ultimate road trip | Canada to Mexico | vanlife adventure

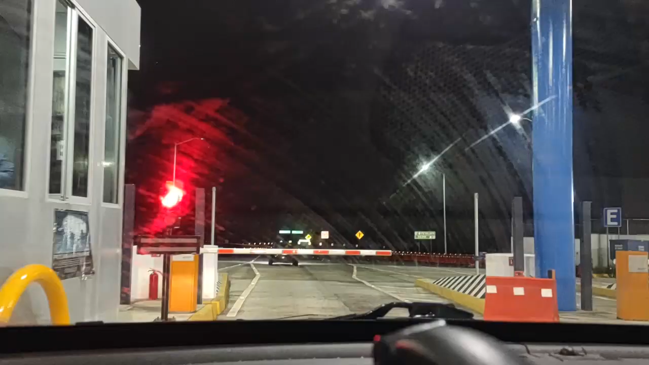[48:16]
after just one more toll booth, we finally arrived at our destination at 9:59 p.m.